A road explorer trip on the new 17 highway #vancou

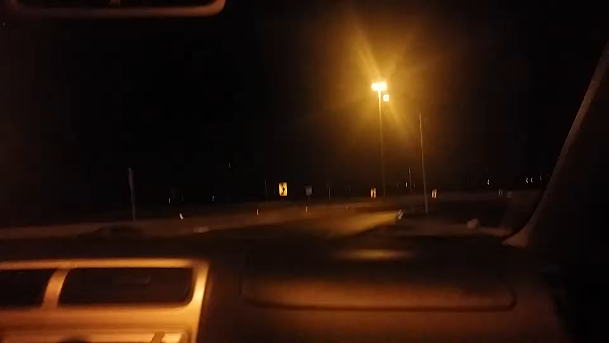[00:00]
That tunnel will be there in a few minutes. That's crazy awesome. Okay, so this is coming from the 17 West. Highway 17? No. West, going Highway 99 North. Heading towards Minnesota. Yeah. Who's this? What are you doing? Pick up garbage. Seriously? Yeah, because you know it's clean.